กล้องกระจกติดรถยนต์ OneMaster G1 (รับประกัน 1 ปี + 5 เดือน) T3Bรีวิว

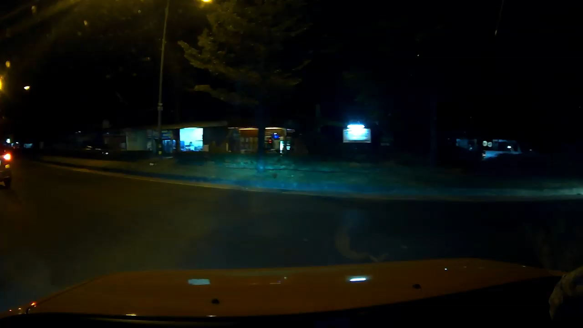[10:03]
ันที่แสงน้อยครับ ภาพก็ยังคมครั